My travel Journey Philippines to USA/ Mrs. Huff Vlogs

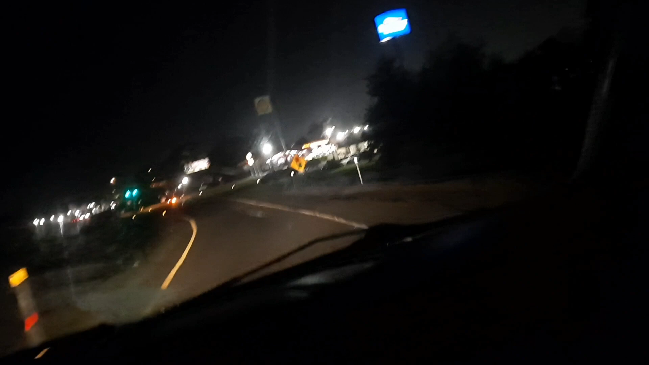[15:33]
is too high. Turn left onto West 65th Street, then turn left onto the I-30 East ramp. God, I can't see the fucking light. The light is too bright.
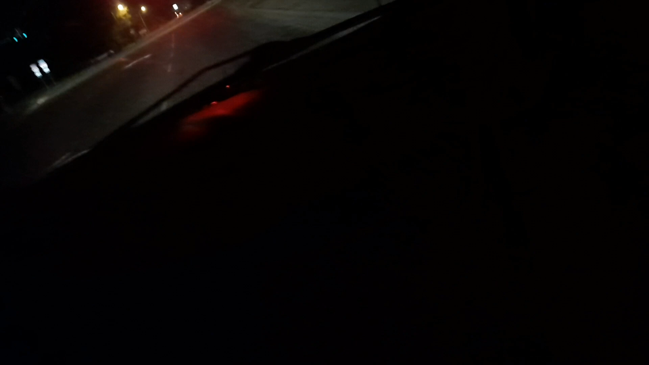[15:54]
Turn left onto the I-30 East ramp. Left.